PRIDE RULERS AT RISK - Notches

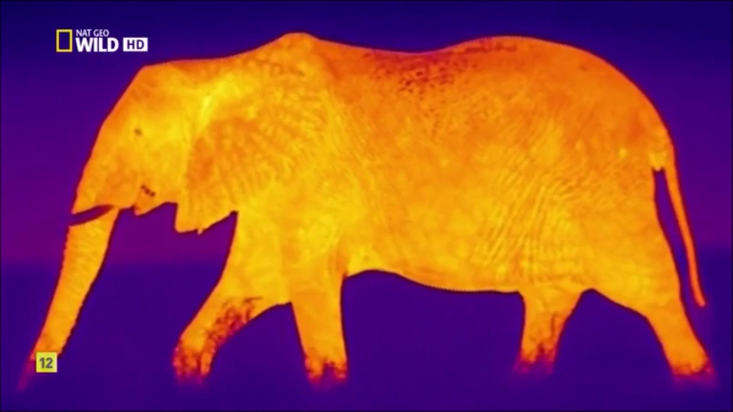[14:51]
With a thermal imaging camera, we can follow events even in total darkness.
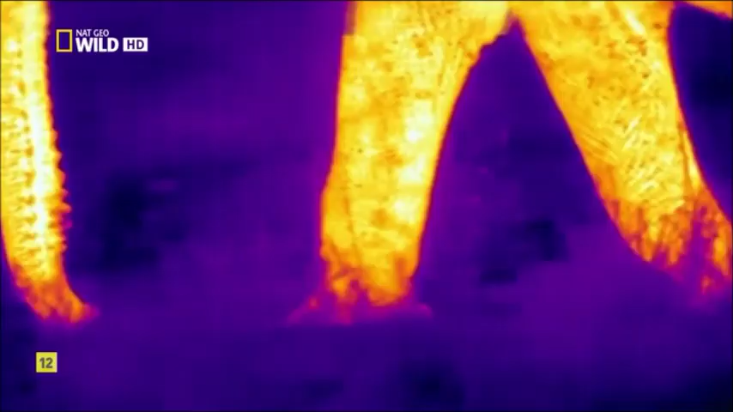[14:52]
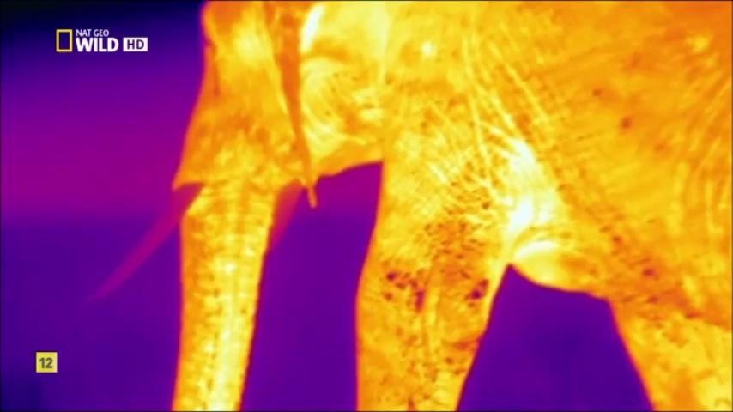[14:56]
As far as elephants are concerned, they go about their business regardless, whether it's day or night. Thank you.
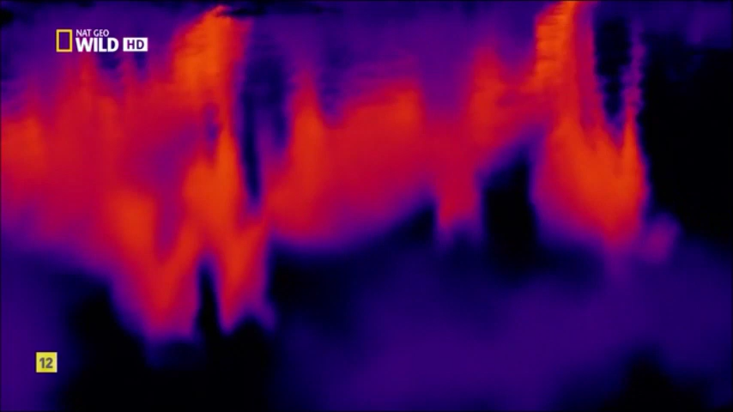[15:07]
Most herbivores are now noticeably quieter than they are at daytime.
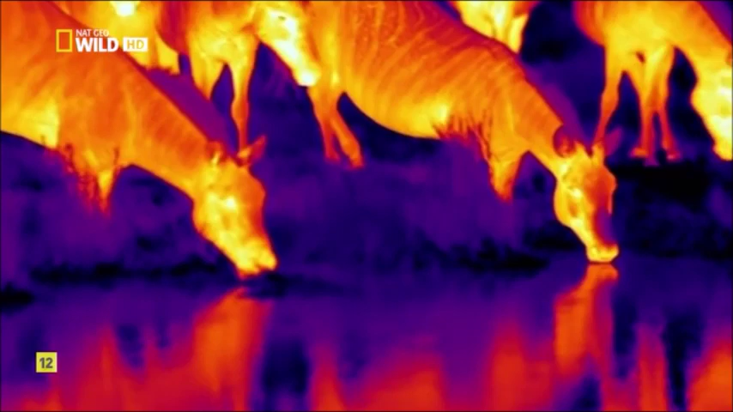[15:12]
Almost soundlessly, the zebras refill their water reserves. Columns of wildebeest make their way to a resting place.
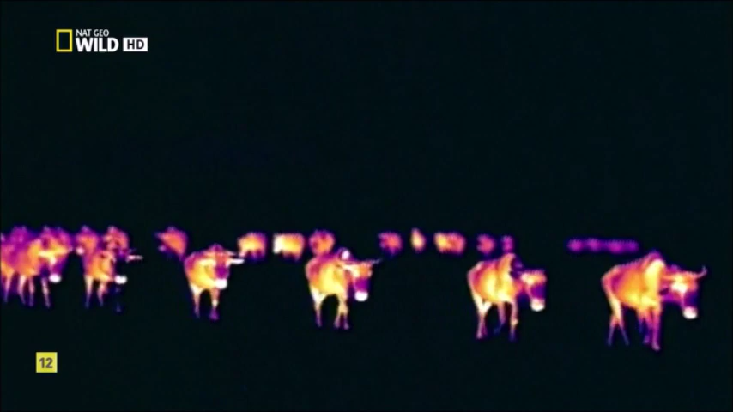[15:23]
They too are very quiet, as lions listen in the dark for telltale sounds.
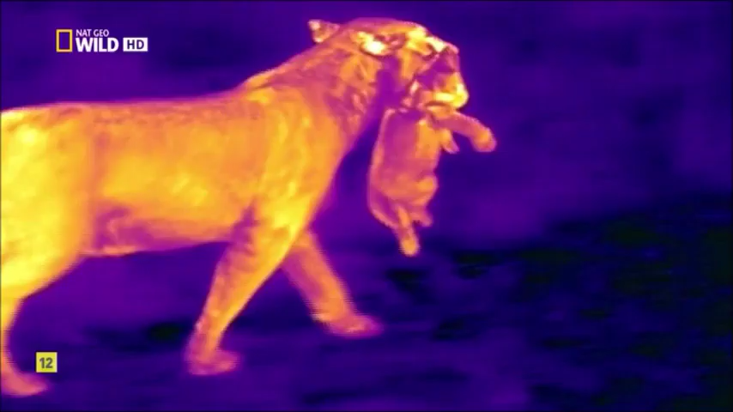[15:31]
That is, when they're not preoccupied with their offspring.
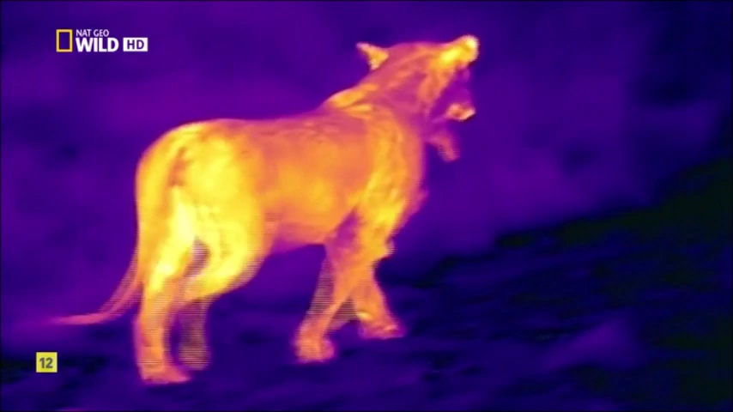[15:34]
The injured lioness has made it back to her little one's lair.
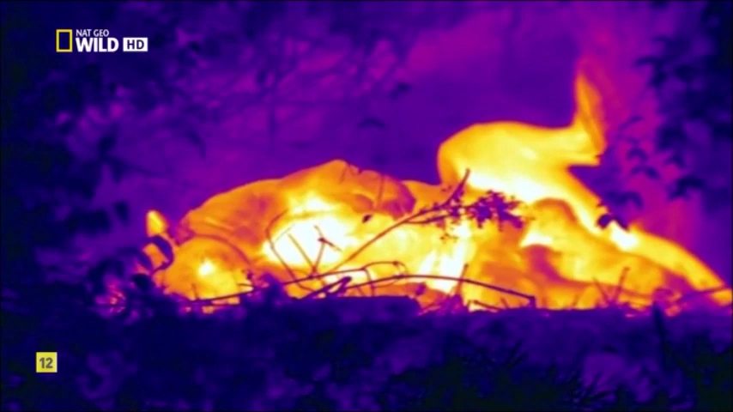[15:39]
She's still able to give milk.
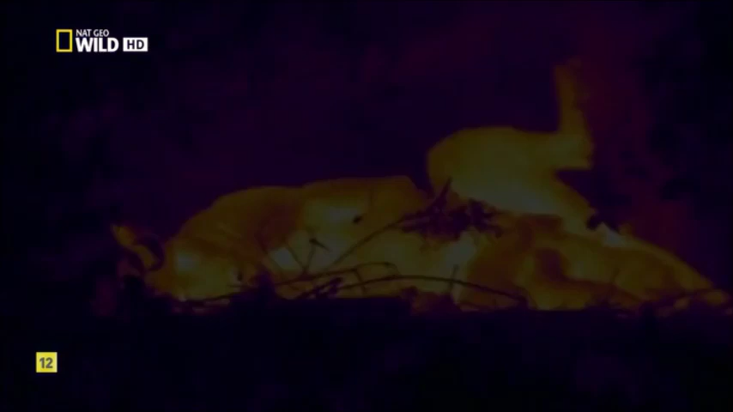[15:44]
The herds now rest. Stoically, they ruminate or nibble on the odd snack, as always hungry buffaloes do. Not far away, hyenas are getting ready for the night shift.
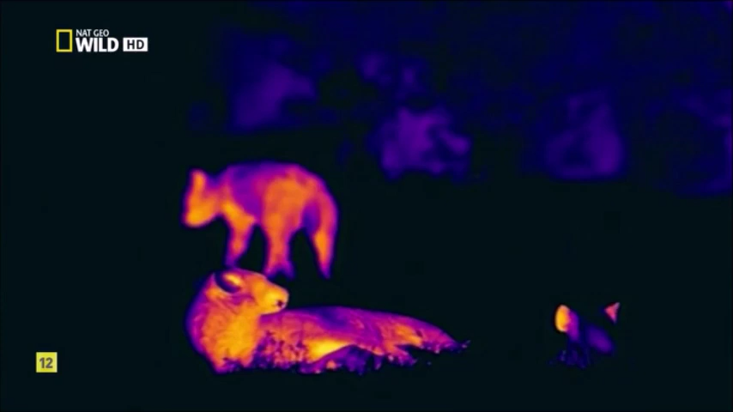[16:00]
They almost always only hunt in the cool of the night. Without moonlight, both hunter and hunted have to rely primarily on their sense of hearing.
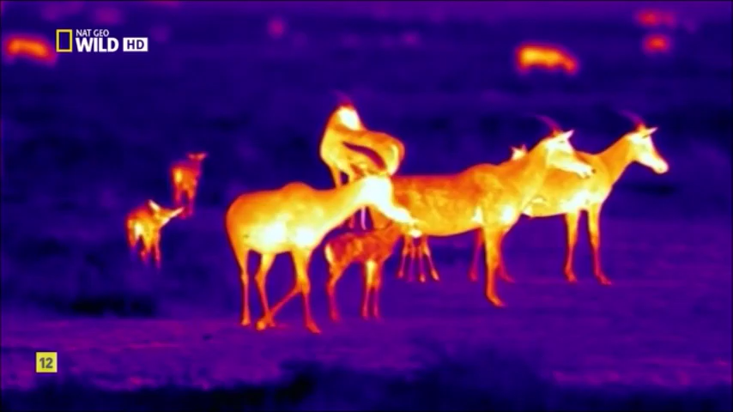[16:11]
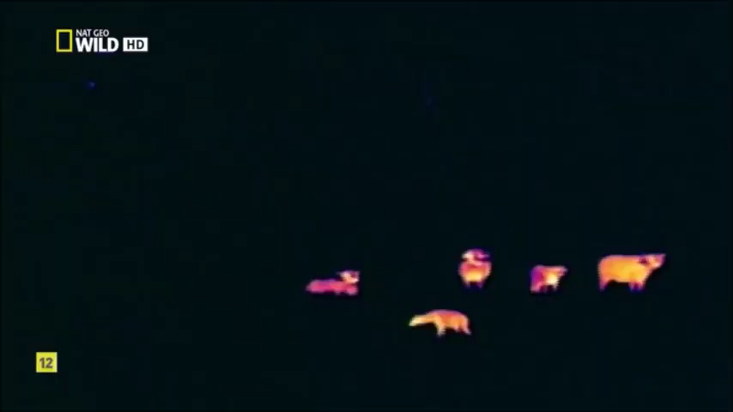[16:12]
The buffaloes can hardly be overheard, but the hyenas' behavior shouldn't be taken that seriously.
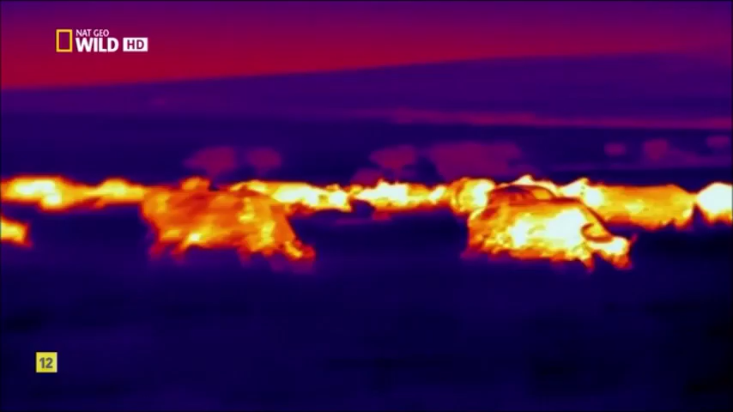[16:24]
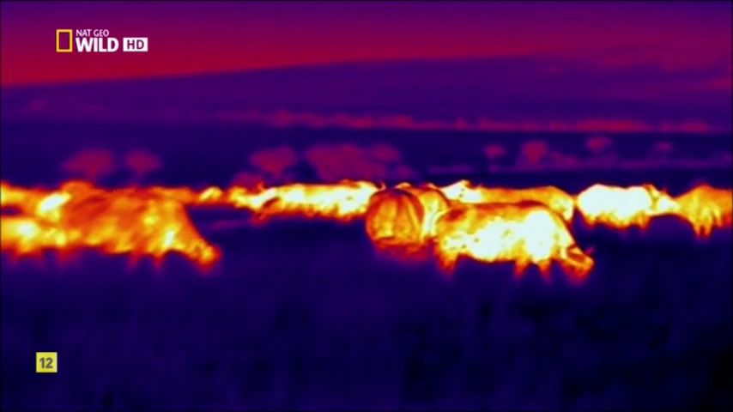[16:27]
Two lionesses from the pride on the upper reaches also have their sights set on the buffalo herd,
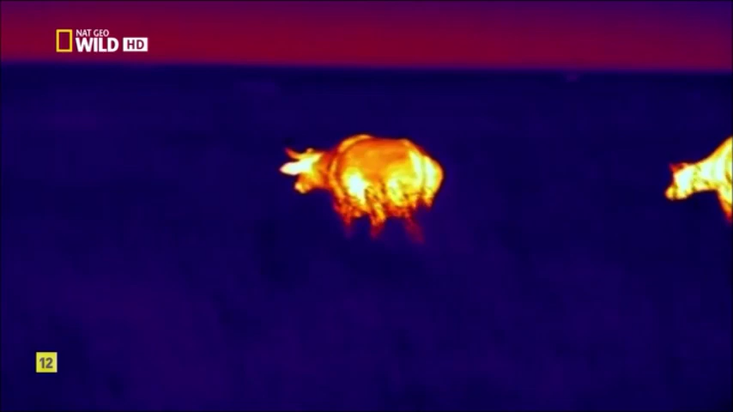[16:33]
hoping for sick or young animals.
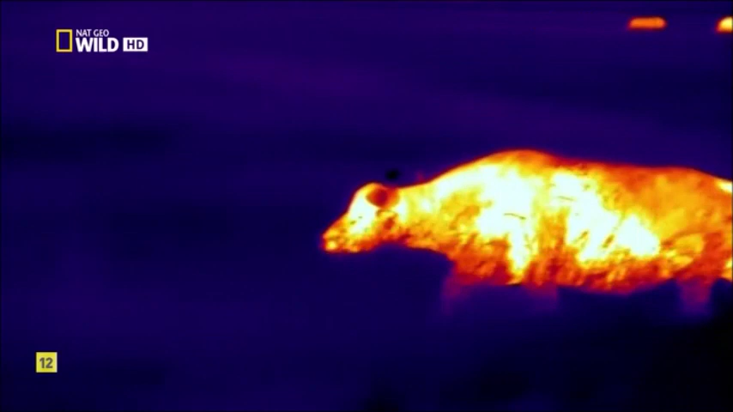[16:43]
They have to give up quickly this time. The herd has picked up their scent and is not exactly amused with being shadowed.
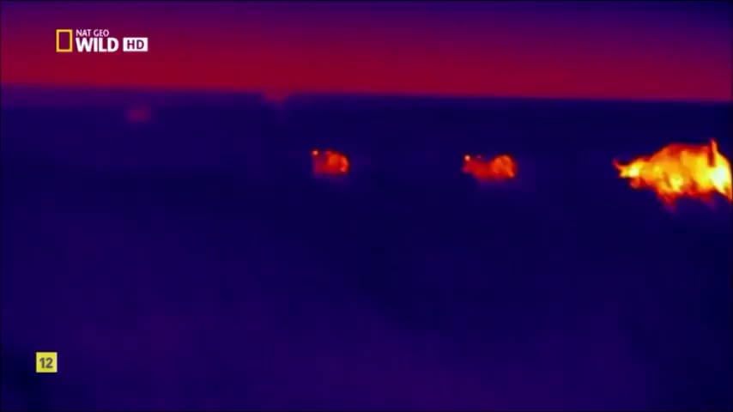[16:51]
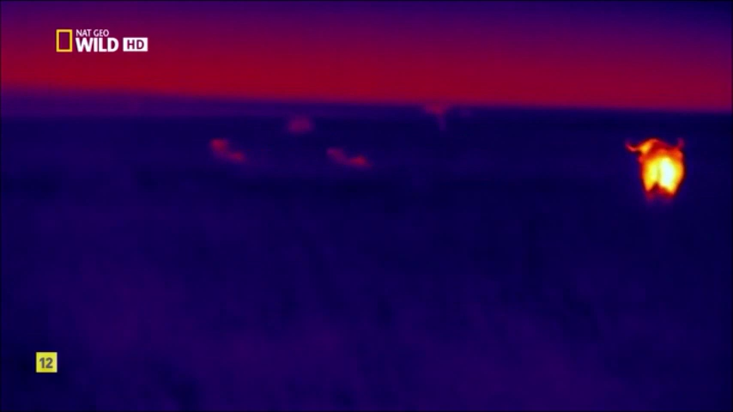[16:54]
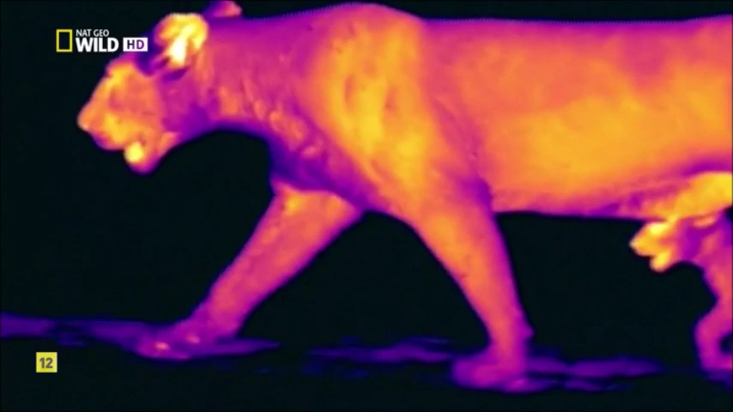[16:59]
Her sister, the female with four young cubs, is also out and about. It's one of the first nightly excursions for her little ones, and she's nervous. She keeps stopping and listens intently. A serval is also a nocturnal hunter.
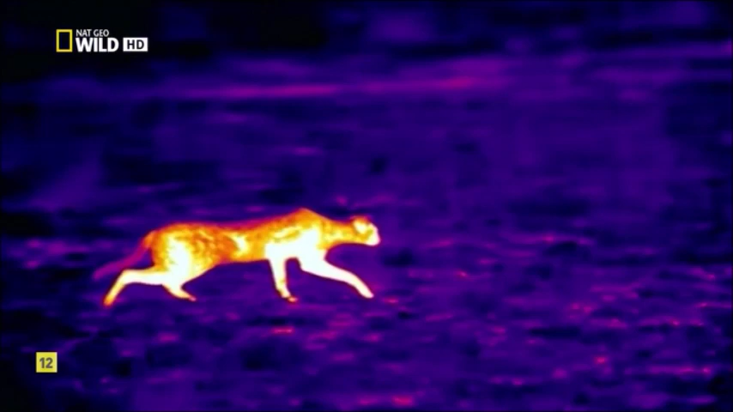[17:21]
As he only hunts by ear, so to speak, the darkness is of little consequence to him.
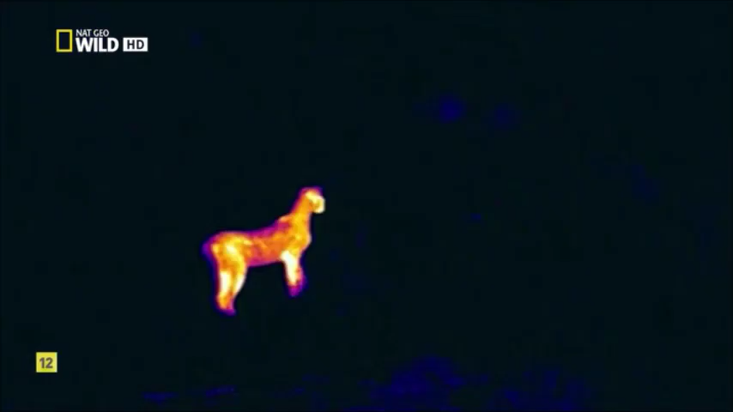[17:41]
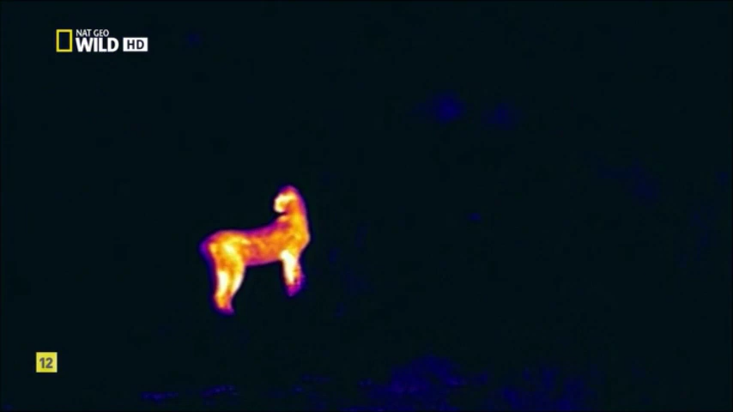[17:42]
He seems to prefer birds to mice, and quickly forgets Mickey.
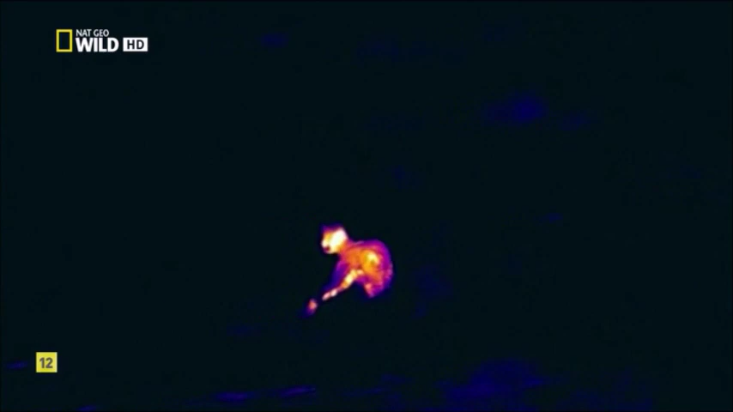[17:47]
Just maybe, the mouse in the grass would have been a trifle better than the bird in the air.
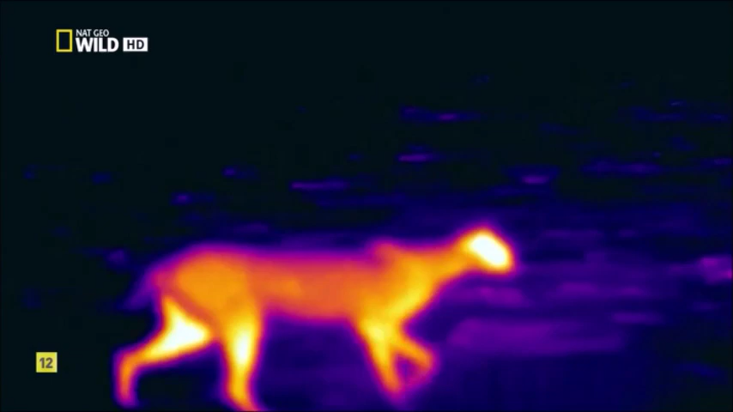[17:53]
Relaxed, the lioness continues on her way. She knows that her children are not in danger here. The destination of this nocturnal excursion is
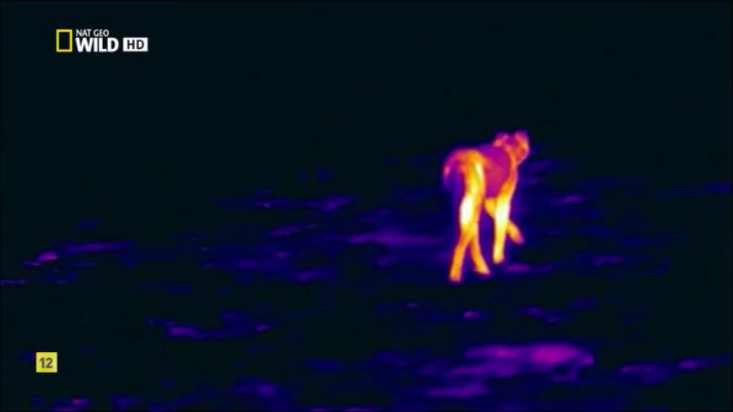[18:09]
the wildebeest that the mother killed late in the evening.
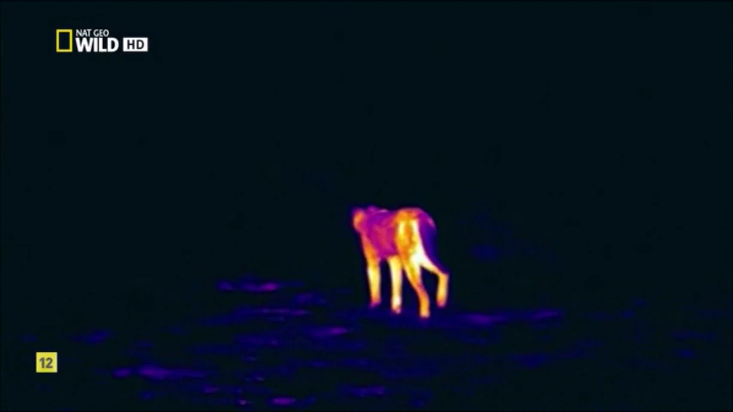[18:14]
The babies don't quite know what to do with the prey, but still nibble here and there enthusiastically.
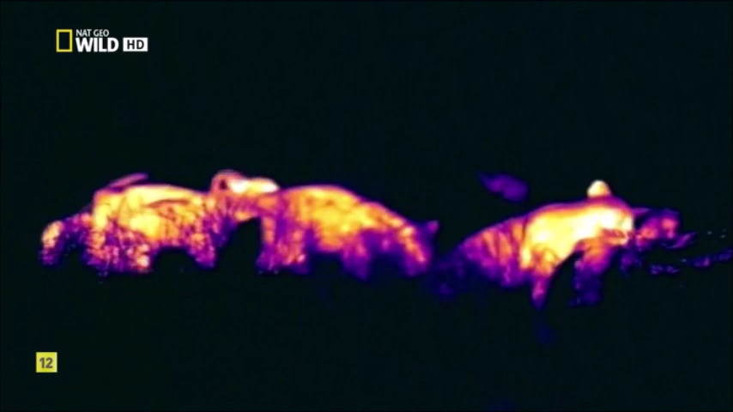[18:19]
The sooner they get used to meat, the better the mother can feed them.
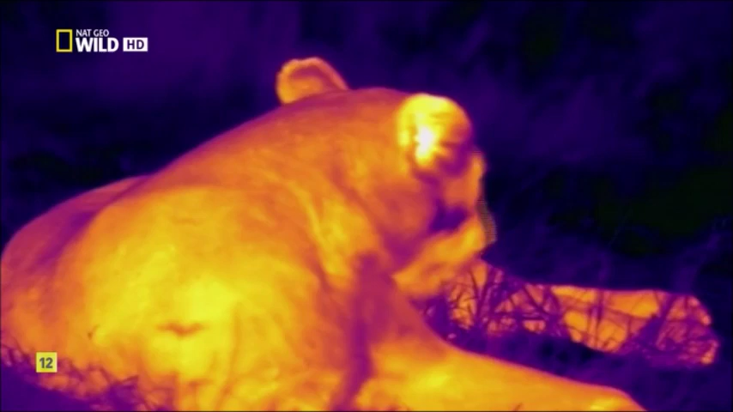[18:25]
However, momentarily, they still need her milk.
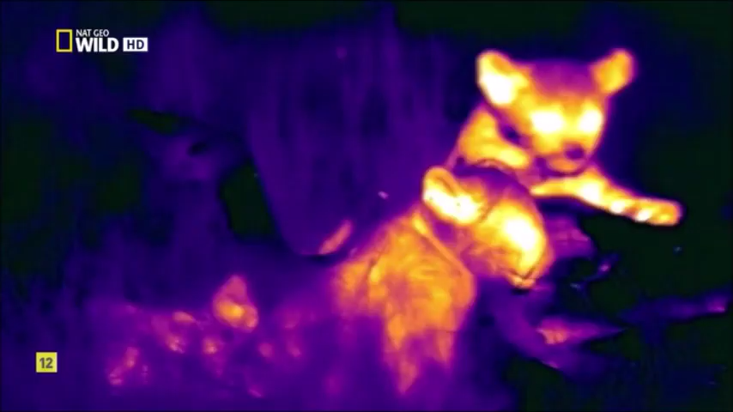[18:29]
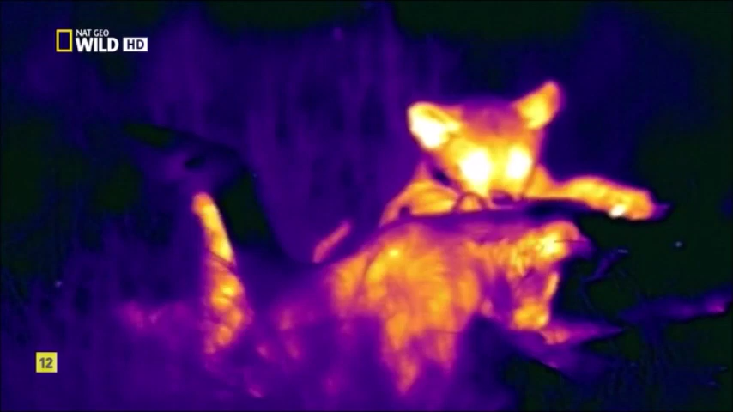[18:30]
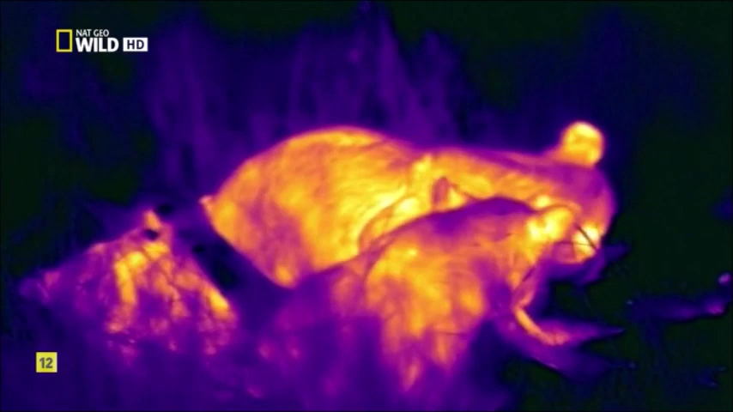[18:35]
At least their interest in meat has now been aroused.